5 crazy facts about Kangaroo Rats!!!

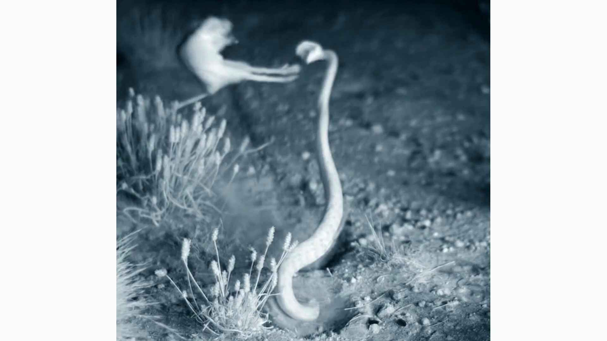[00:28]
This extraordinary feat helps them escape predators and reach food sources that other animals cannot access.